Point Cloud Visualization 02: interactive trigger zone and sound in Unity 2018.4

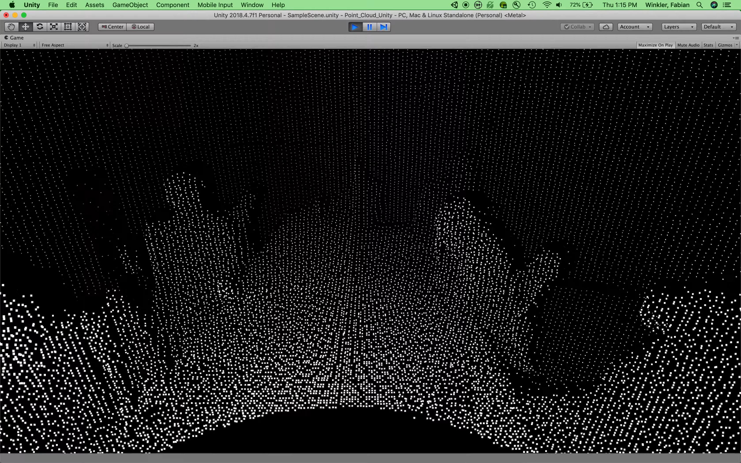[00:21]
We are in the middle of this point cloud data which is a representation of
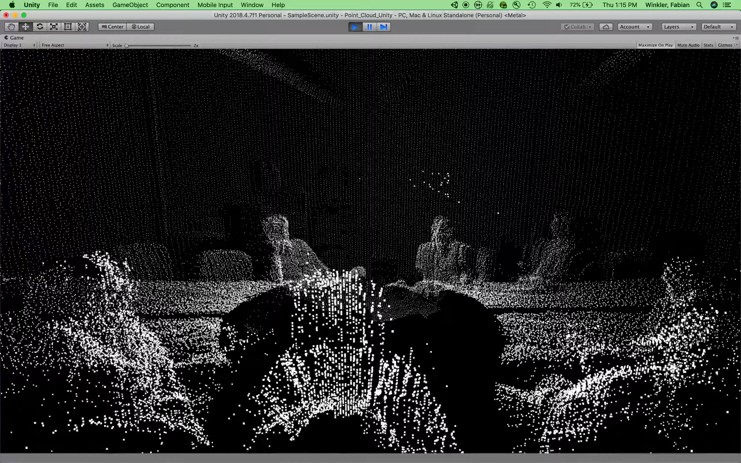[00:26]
our seminar space at Purdue University and you can use the WASD or the arrow keys as the navigation keys through this space going forward, sideways or backwards and then you can use the mouse to orbit the camera around and to look around in the space. You can use the spacebar as the jump key that allows you to jump up and down.
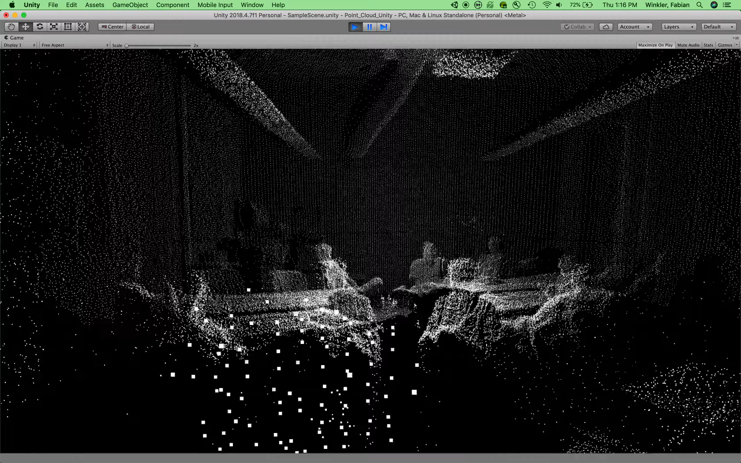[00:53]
In the second part of the tutorial I would like to turn one of the walls of the
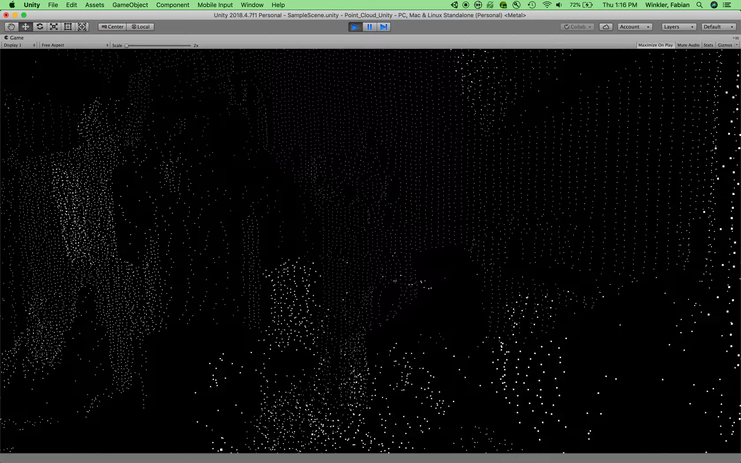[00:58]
space so let's take a look at possibly the front of this space right here and use this wall as an interactive trigger zone.
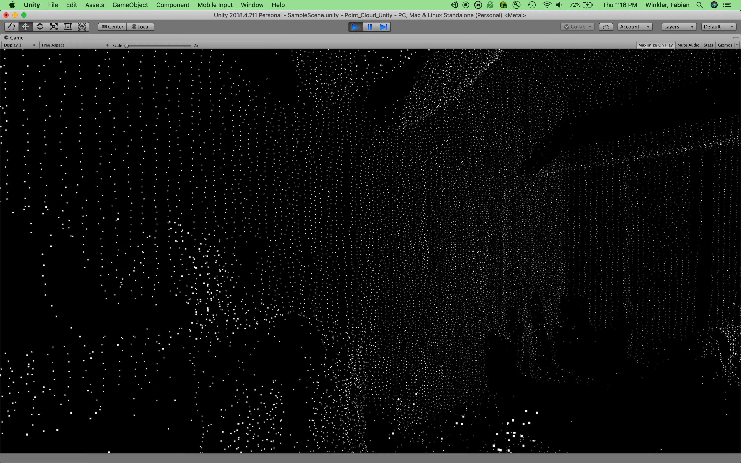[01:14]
So the idea is that whenever I cross through this wall so I walk toward the wall and I cross through this line of points in my point cloud scan I will be able to trigger a sound.
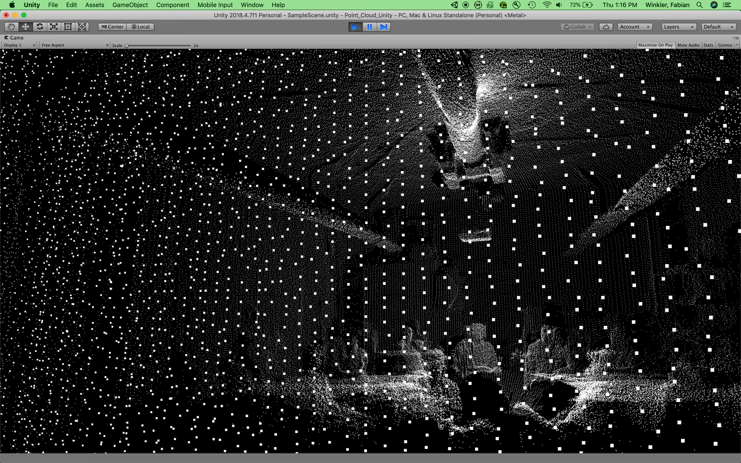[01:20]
Likewise, if I go into the room through that wall again I will trigger the same sound again. So here is how I am going to do that.
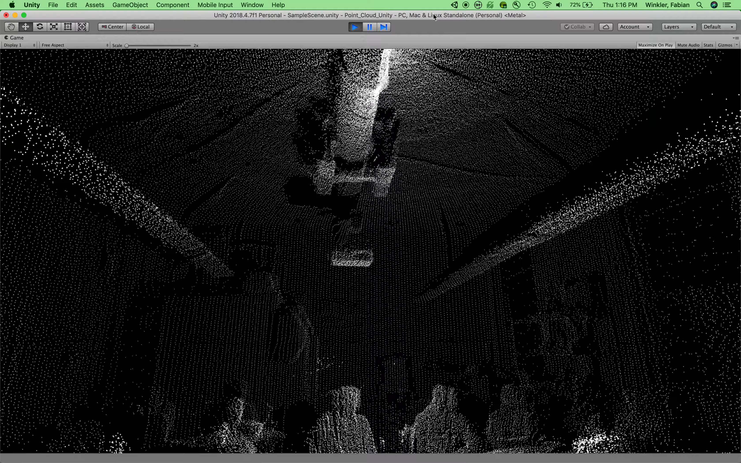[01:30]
I need to import two things. First of all I need to import the sound that I would like to play when I cross through this wall
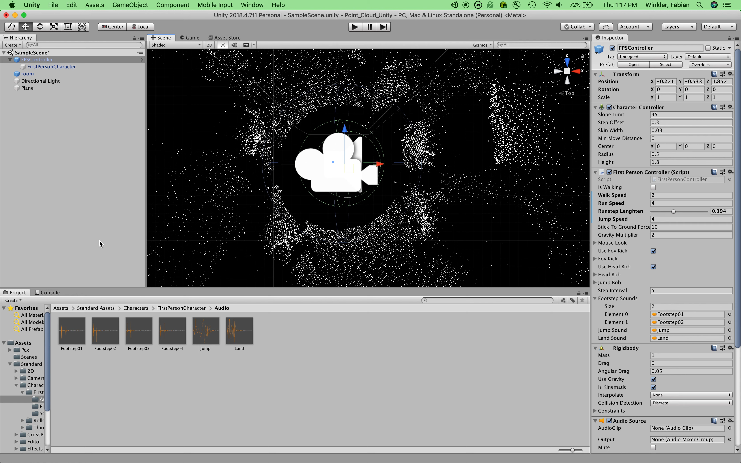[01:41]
and so I go back to my assets in my project window and then I go to import new assets and
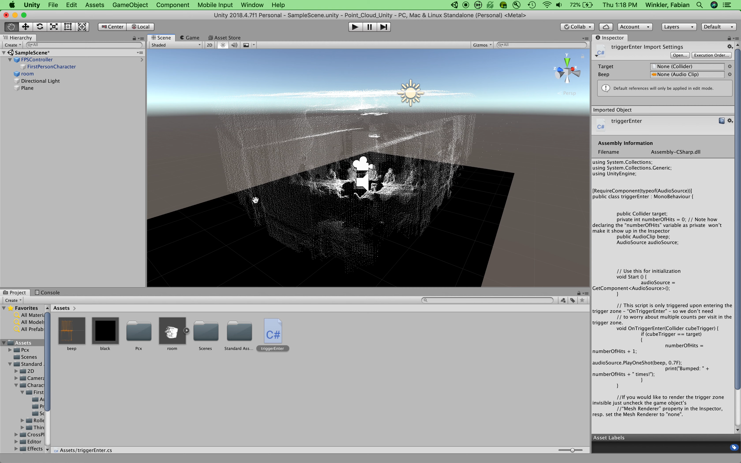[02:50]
you see that we have this outside wall right here in the front of the space that should become the actual trigger zone for my sounds. And so what I can do is I can create a new game object. This will be a 3D game object cube that I want to create. And then I will transform this cube basically scale it in the x,
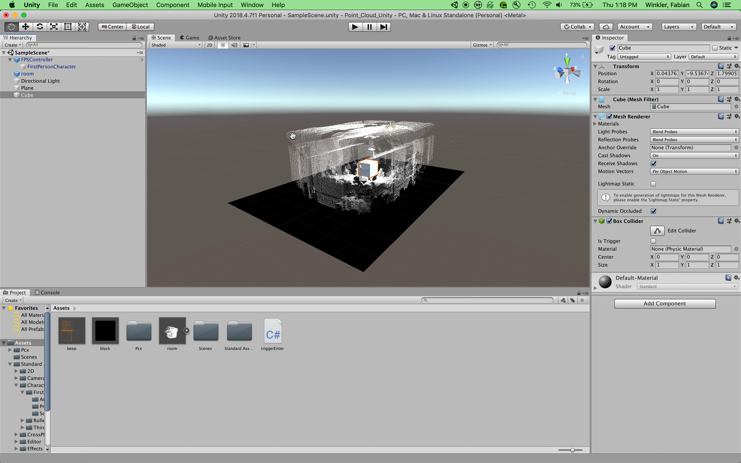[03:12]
y and z directions so that it will cover this wall in the front of the space. So let's do that. Let's first move that cube to the front of the space.
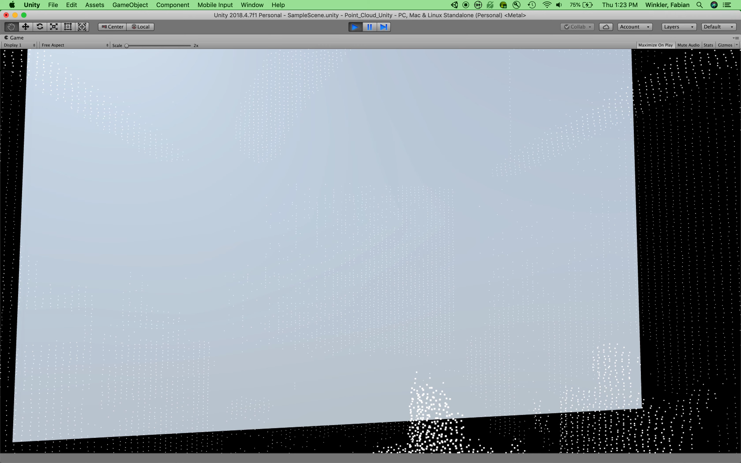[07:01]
and when I walk through it you hear that beep sound and
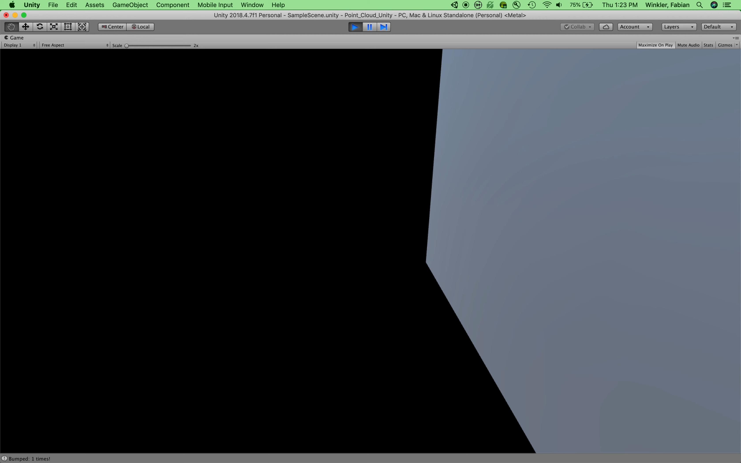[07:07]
you also see in the bottom here, bottom left corner that I have bumped it one time.
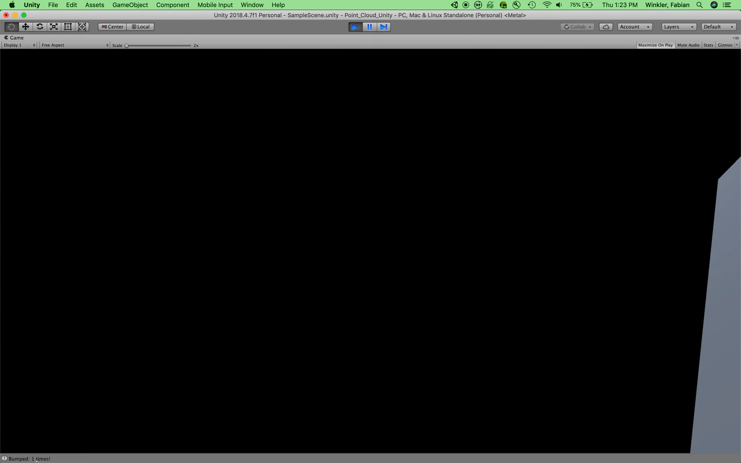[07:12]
Now the second time I walk through it beeps again it bumped it a second time and so forth.
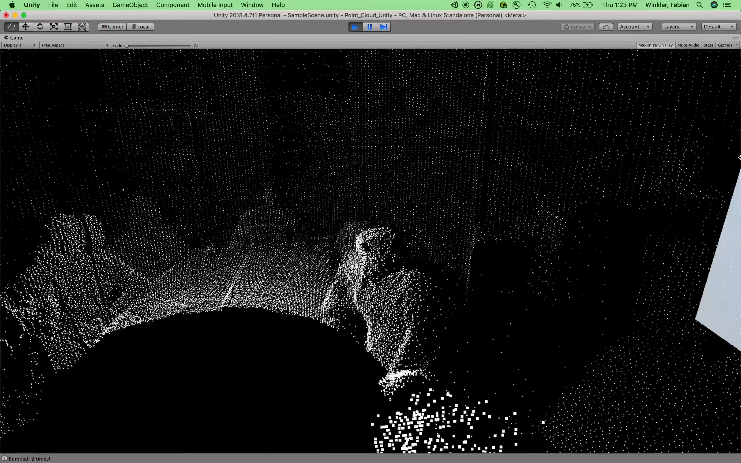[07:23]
I can turn around, walk through it again triggered it a third time and so forth.
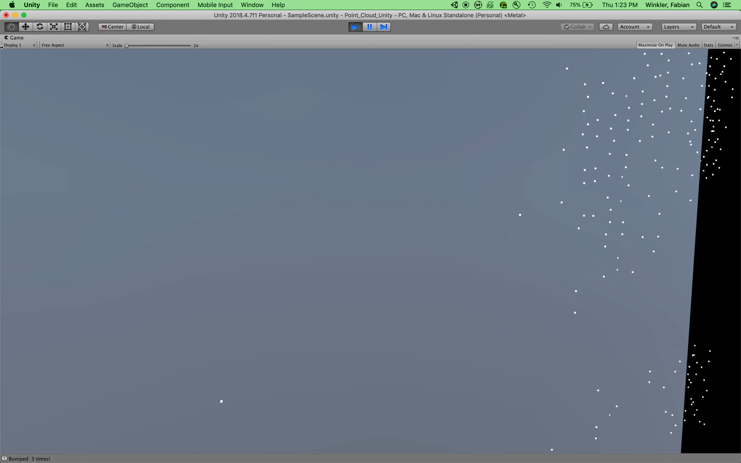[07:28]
So the only question you might still have is right now this wall is very prominently featured in the scene.
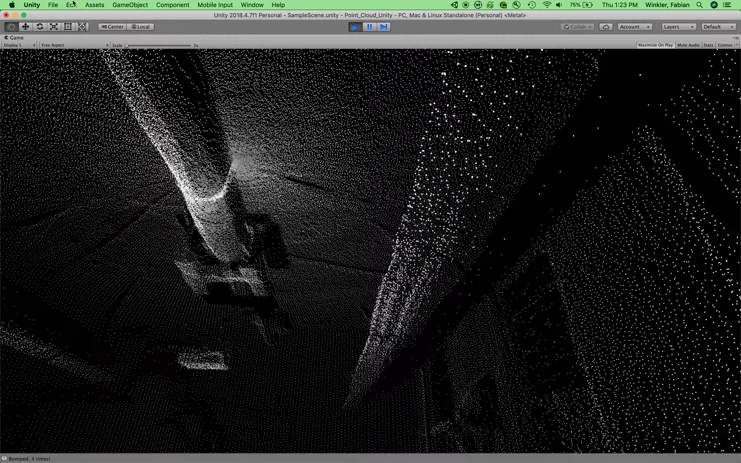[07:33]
We can see it after all.